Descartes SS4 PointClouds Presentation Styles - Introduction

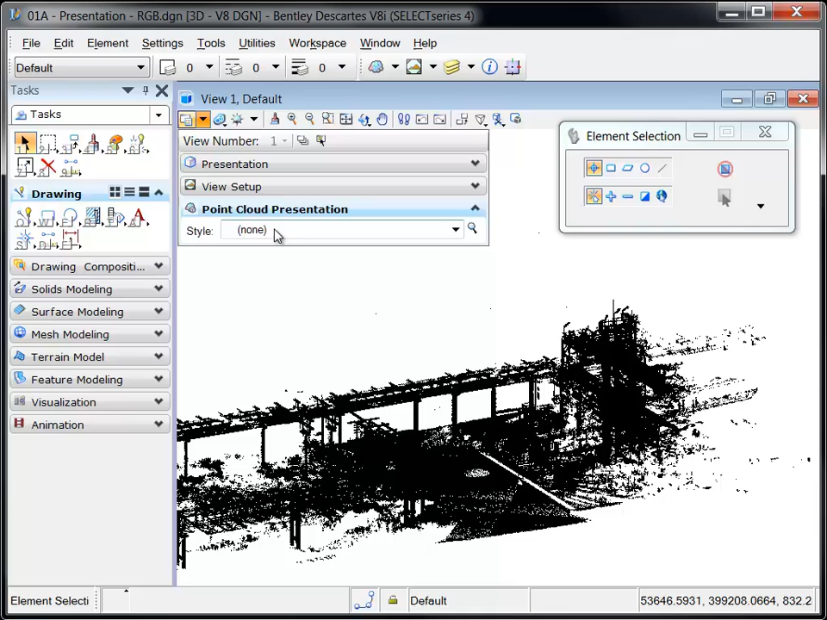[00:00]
To simplify viewing a point cloud, they can be displayed with a number of user-defined presentation styles.
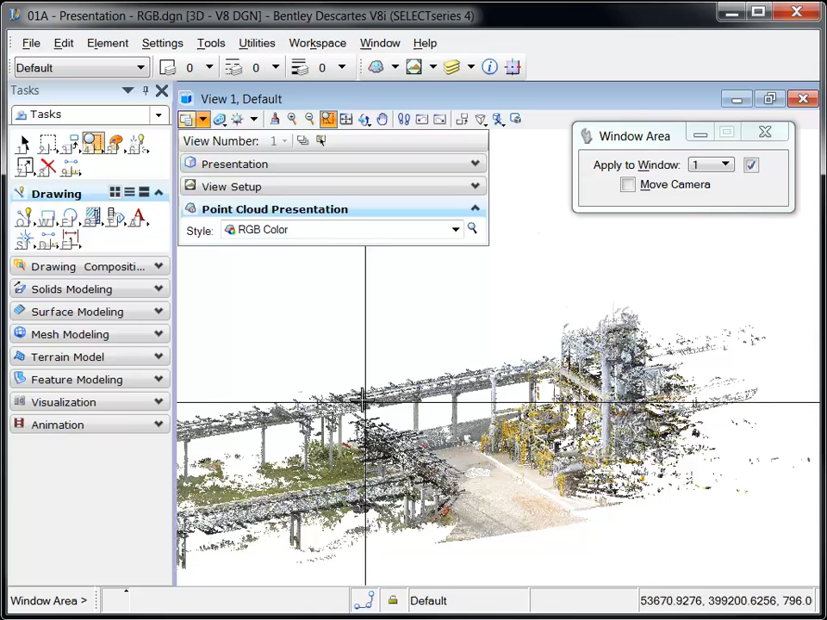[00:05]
This enables quick switching from one display configuration to another,
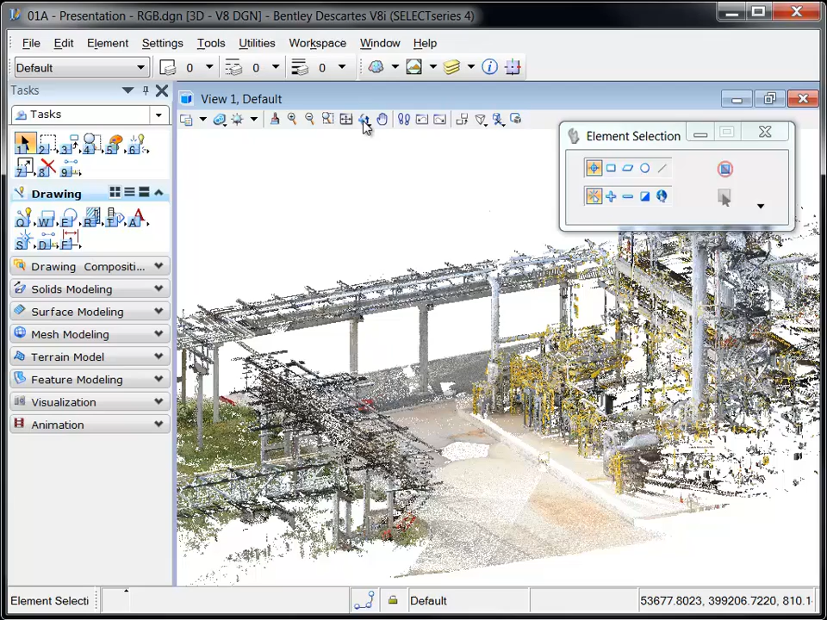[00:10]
improving object recognition, and reducing the time spent viewing, understanding, and manipulating the point cloud.
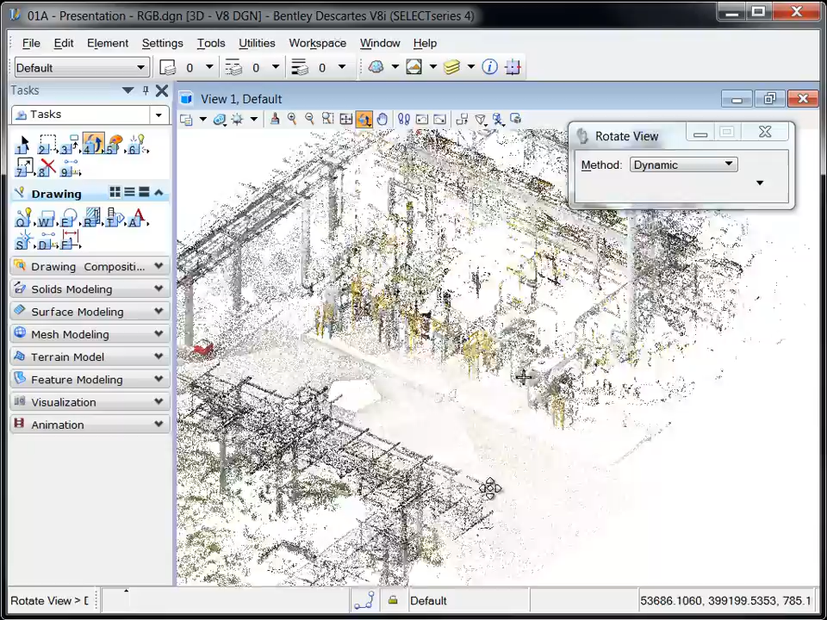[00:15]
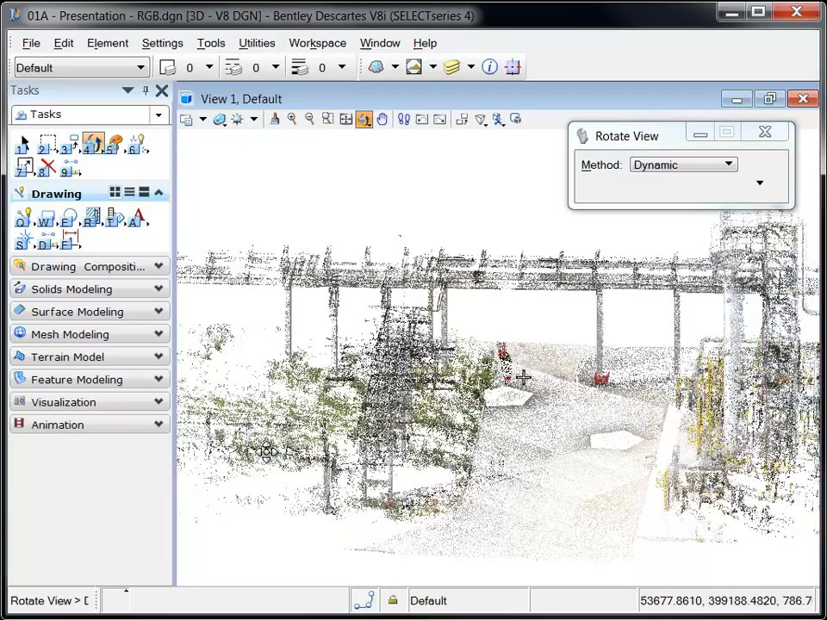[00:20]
In this example, each point has an RGB value, which adds realism and detail to the scene.
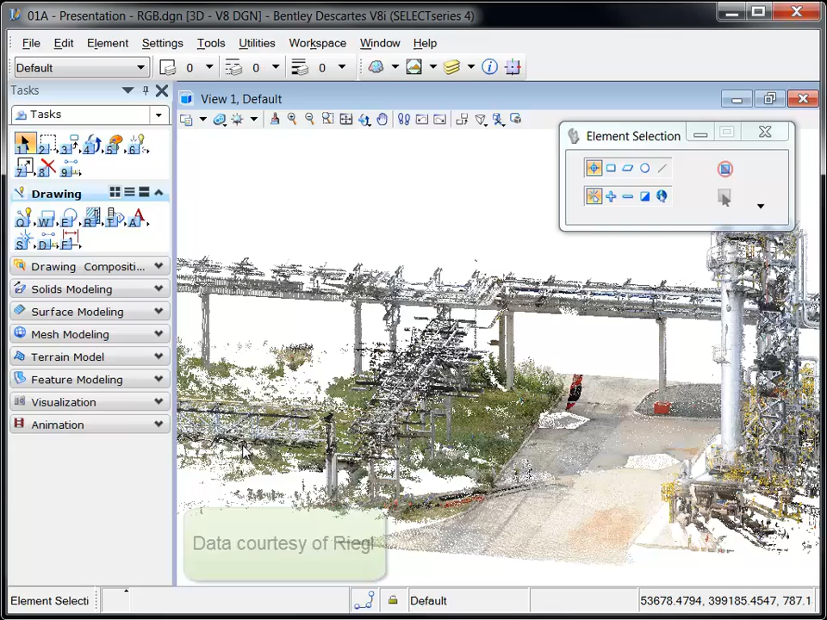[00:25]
The point cloud of this house does not have RGB values.
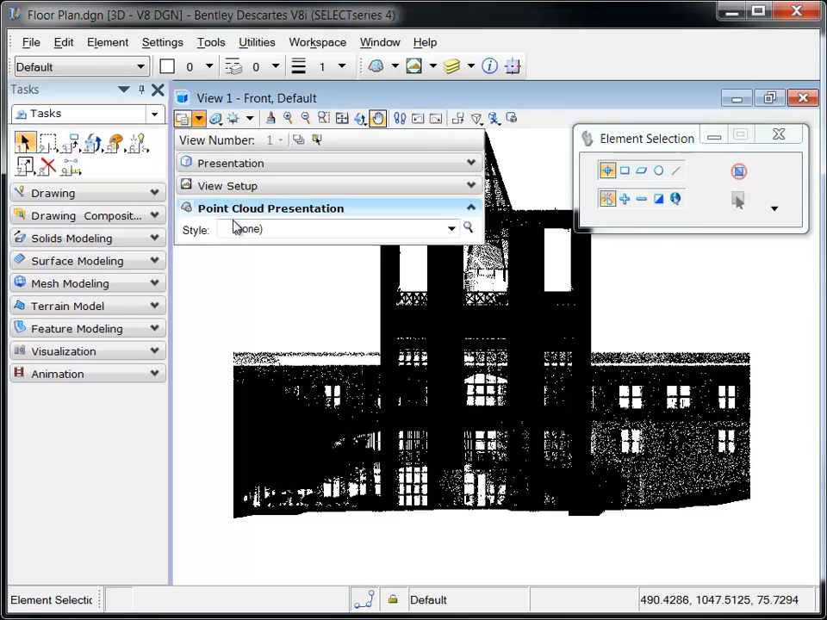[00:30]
So we're restricted to using one of the other presentation styles to view the data. By setting the view to intensity, the points are rendered based on the strength of their return signal. This style clearly shows detail and differentiates the various materials of the scene. Setting the presentation style to elevation
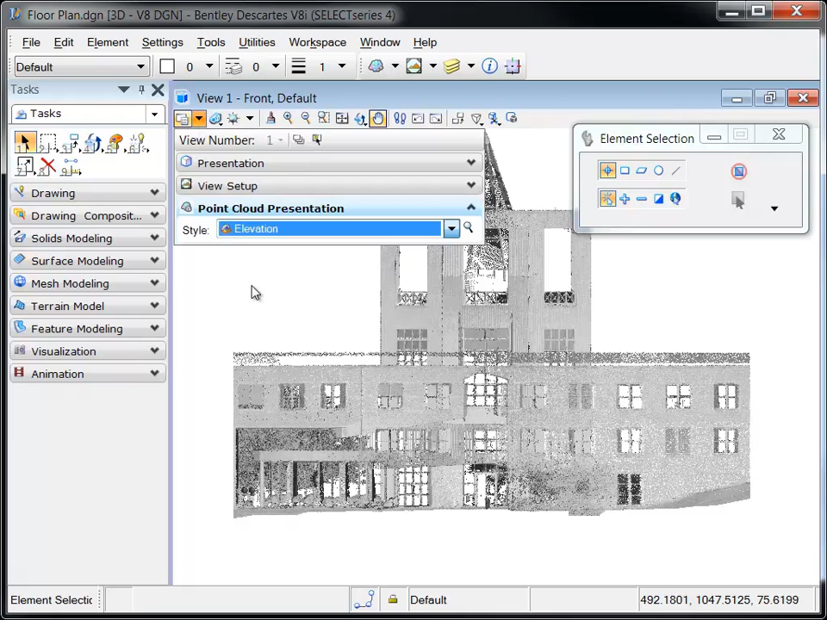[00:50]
colors the point cloud based on the point elevation along a specific direction. While this style may be colorful, we lose detail when viewing the house from a standard elevation view.
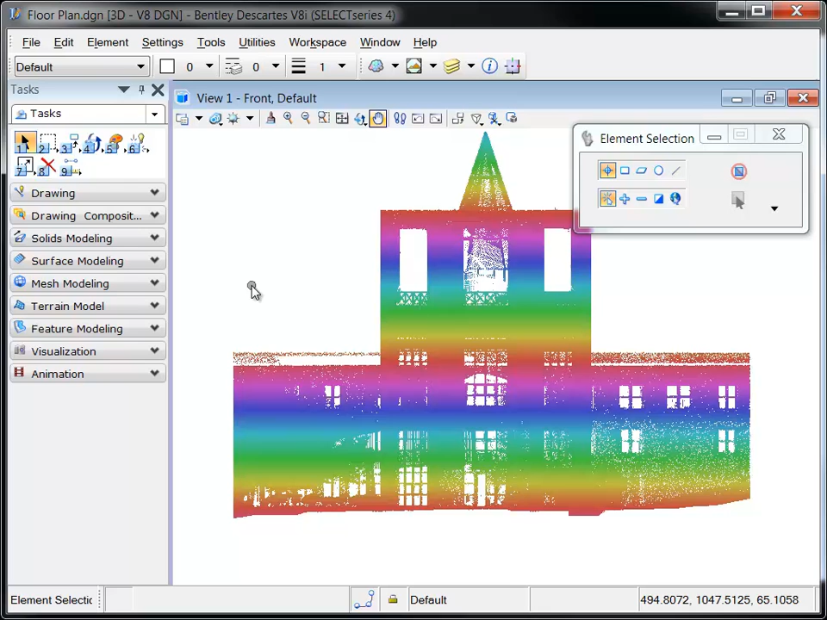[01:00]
To overcome this display issue, Bentley Descartes Select Series 4 provides the ability to combine presentation styles.
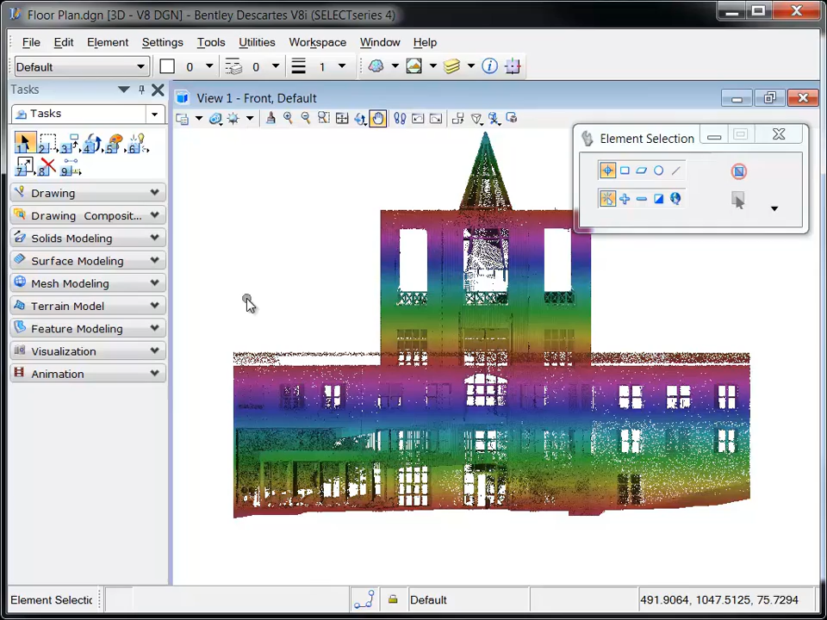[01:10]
For example, the view is now set to intensity and elevation, which adds color but also provides detail to the scene.
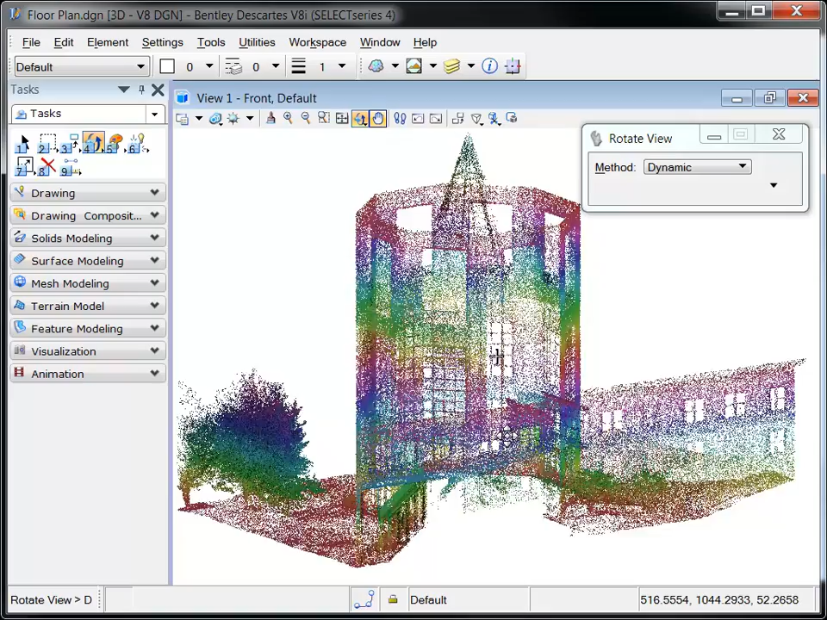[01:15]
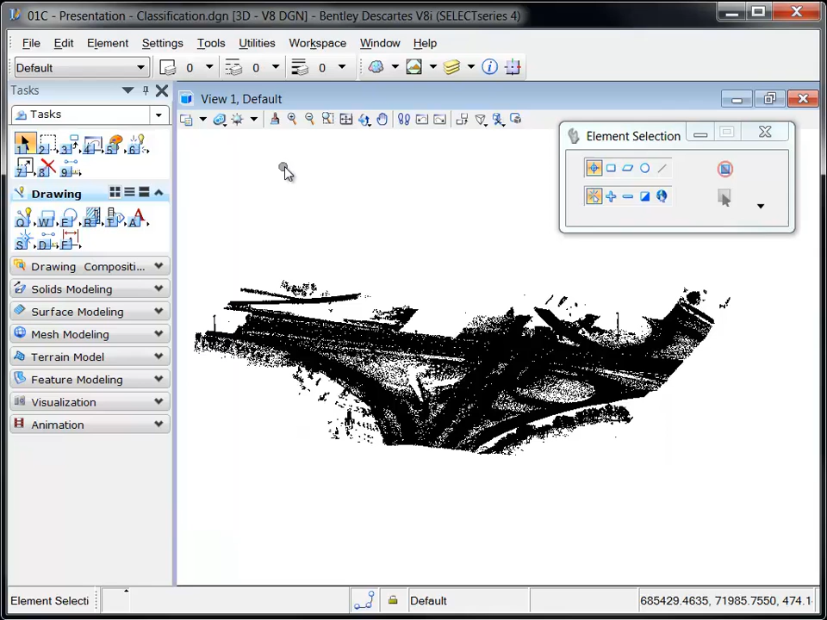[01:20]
Depending on the point cloud you're working on, it might be easier to view the scene with a black background.
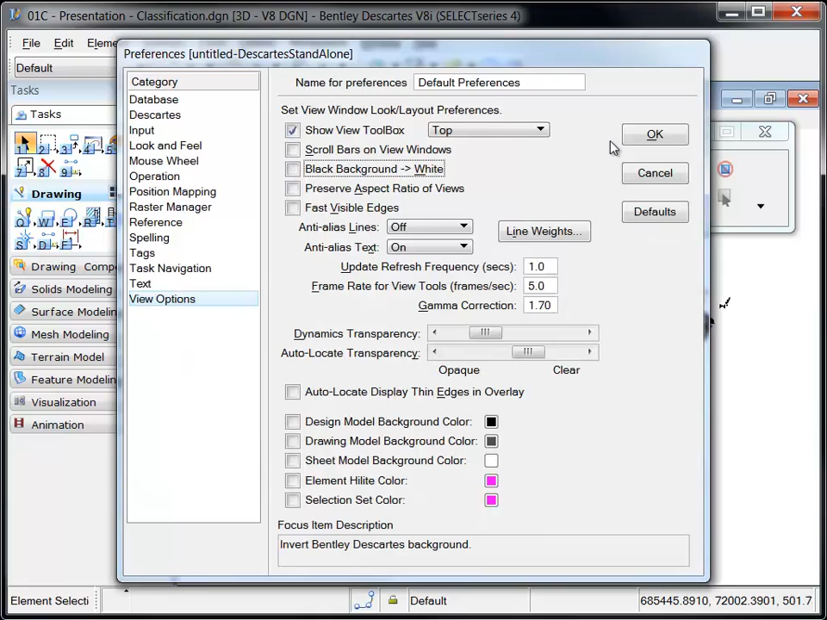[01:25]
The background color can be changed through your preferences as shown.
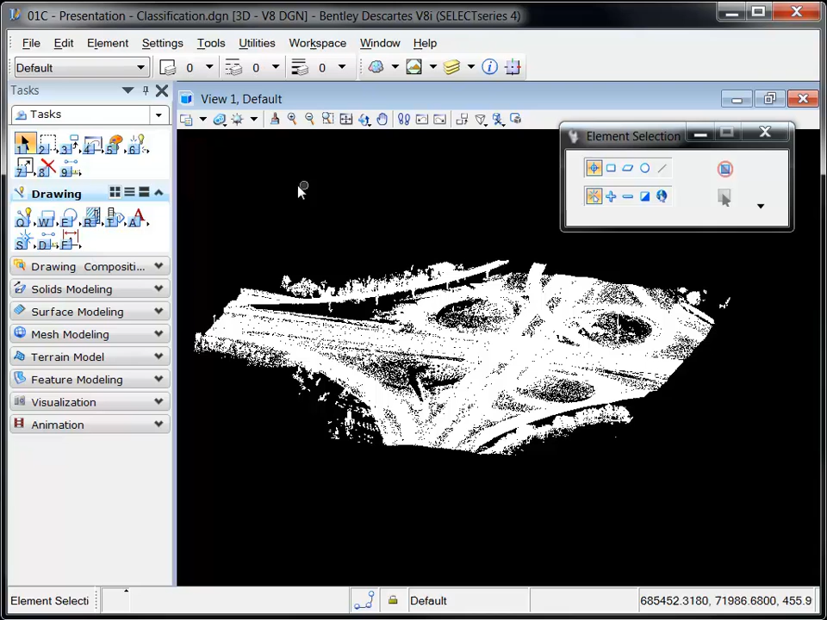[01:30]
If the point cloud you're working on has been classified, you can display it based on the class definitions.
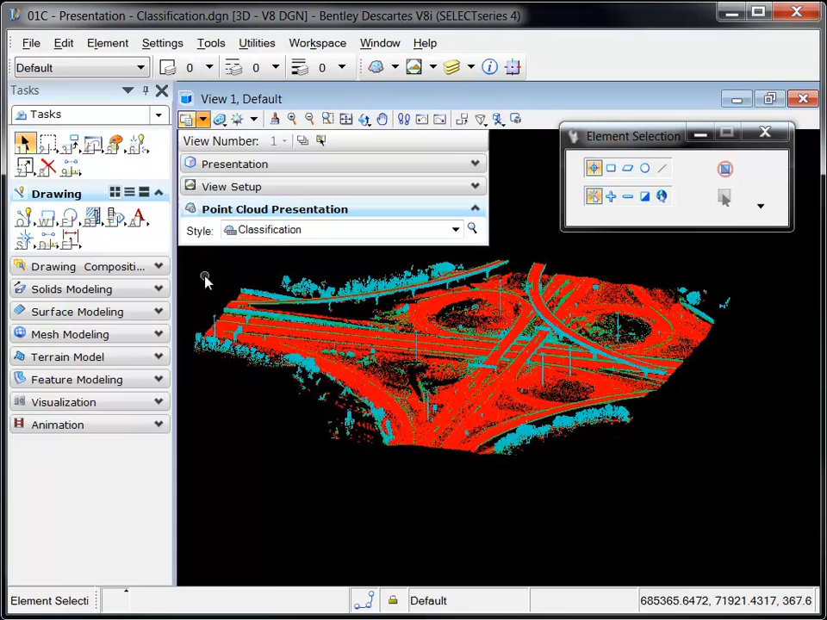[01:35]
In that case, it's just a matter of setting the presentation style to classification.
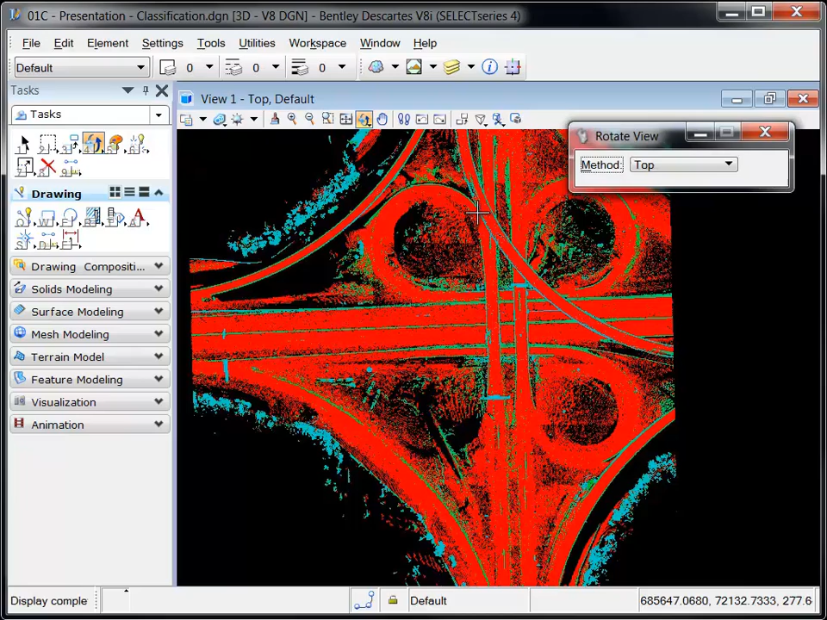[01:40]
In this example, the class called ground is red, while the medium vegetation is green.
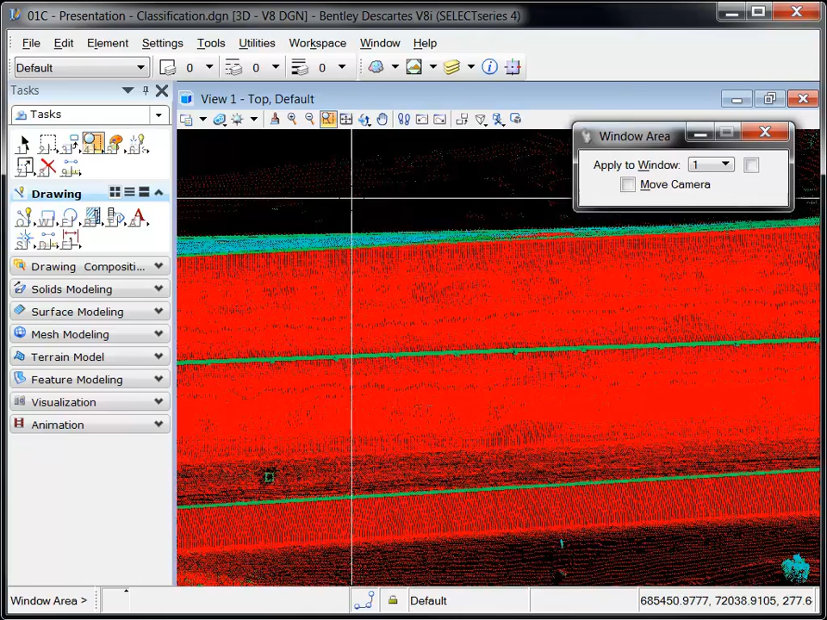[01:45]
You'll notice that the view is completely void of detail. We can see the road surface, but we can't see any of the paint lines. You can see that the paint lines are clearly visible when using the intensity presentation style.
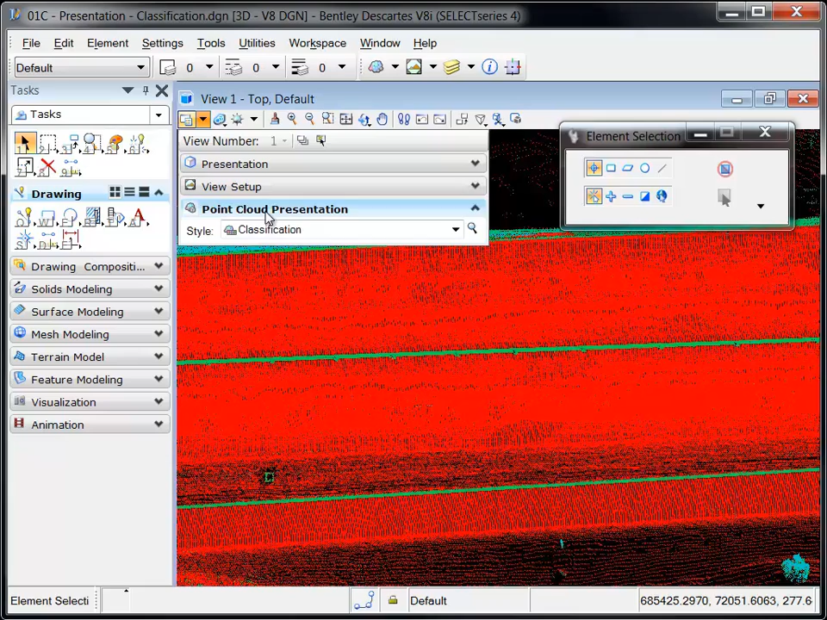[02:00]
So, to add detail to the view,
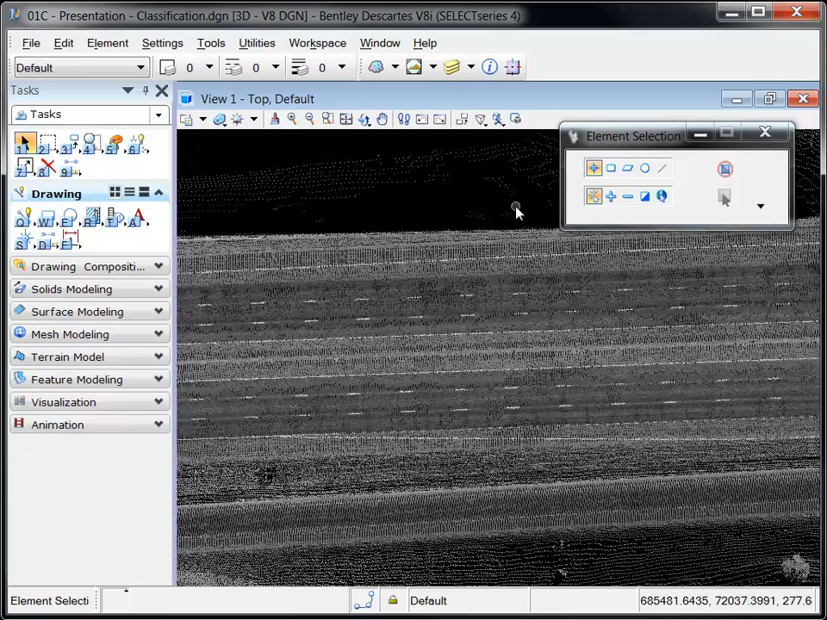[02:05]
we combine the intensity and classification presentation styles.